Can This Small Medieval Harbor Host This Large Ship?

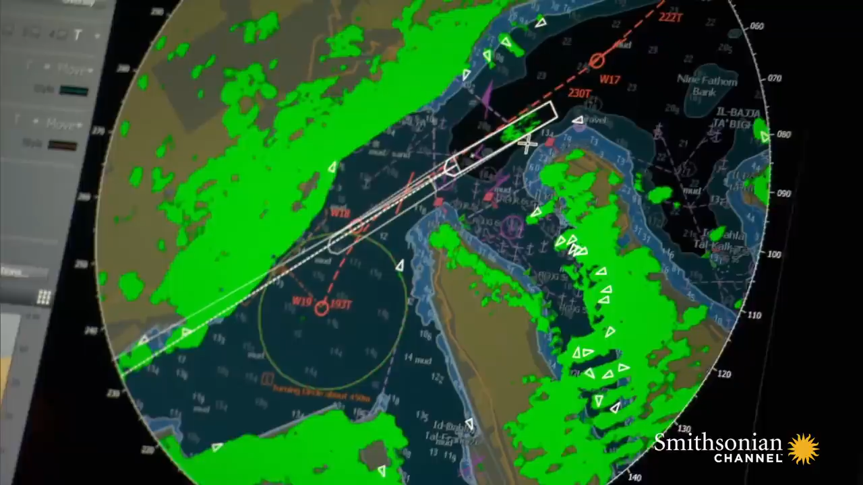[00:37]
We have to make sure that we do keep our eyes on our electronics, but also our visual.